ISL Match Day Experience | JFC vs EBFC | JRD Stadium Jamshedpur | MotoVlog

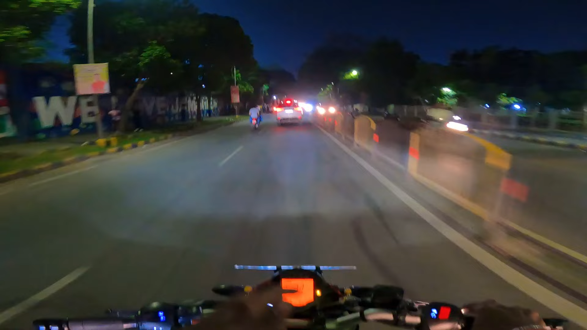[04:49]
अभी हम लोग जा रहे सांक्ची तरफ है सहाफ ट्राफिक अभी सब गाड़े निकल रहे एक साथ
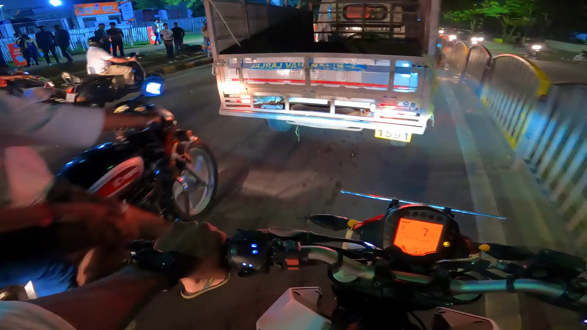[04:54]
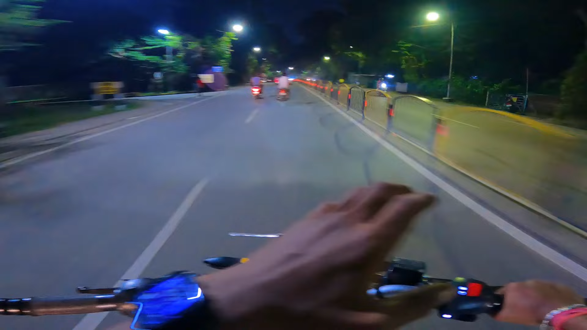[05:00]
पहुंचे नहीं थे पहला गोल जब वहा जसाइद पांच मिनिट में गोल हो गया था फिर जिसे एंटर किये फिर कुछ टाइम के बाद जो सेकेंड गोल भी वह वह उन गोल हुआ जिधर जा
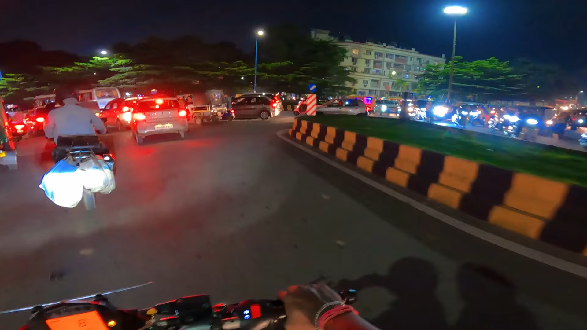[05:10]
रहे ट्राफिक अभी सांक्ची से निकले ट्राफिक का सामना करते हुए भाई बि�